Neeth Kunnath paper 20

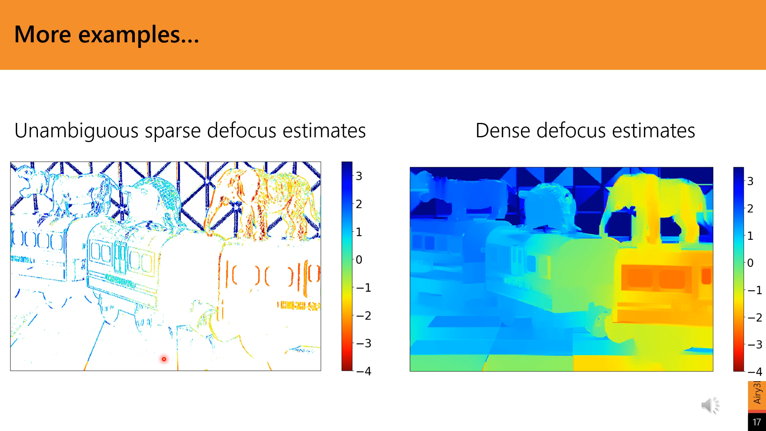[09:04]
And here are the final sparse and dense defocus maps. Note that the defocus estimates for the train and the figurines are increasing from right to left, again in trend with the depth.